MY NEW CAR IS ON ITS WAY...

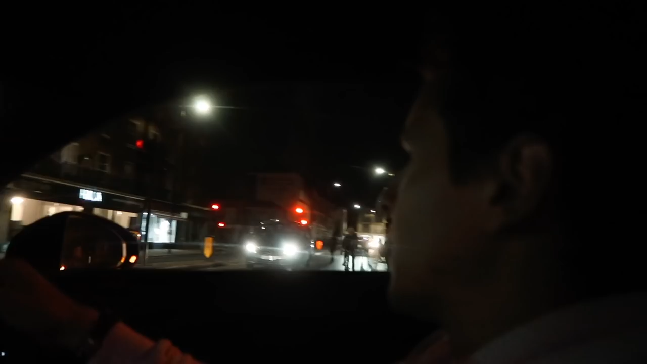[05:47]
Like, I know it sounds stupid, but all of the Audi cockpit is pretty very awesome. Cool. Yeah. Very cool.
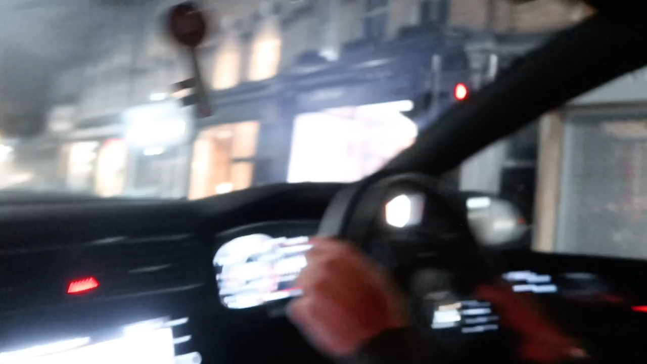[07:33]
It's quick. G's on the King's Road, exactly what you need. Car spotting, yes, 488. Oh, that's nice.
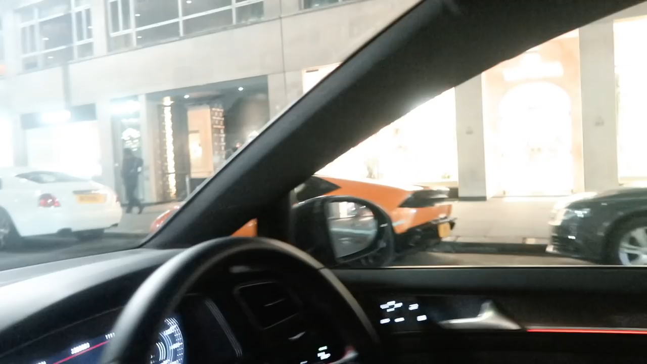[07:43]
Oh, that's quite cool. It's got a body kit on it. Oh, and then we got rolls. Is this, what street is it?
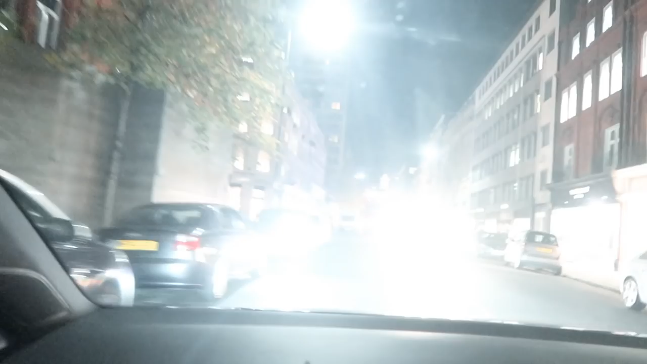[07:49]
Is this Sloane Street? Yeah, this is Sloane Street. Oh, this is Sloane Street. Welcome to London, you're in my ends. Am I local, Tom?
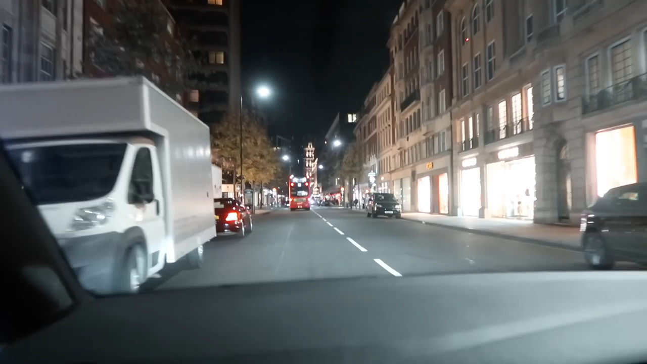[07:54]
You are now, unfortunately. Yeah, you're laughing, but you've devalued properties in the area. I like the Super Sport. Yeah, the Bentley Phantom, yeah?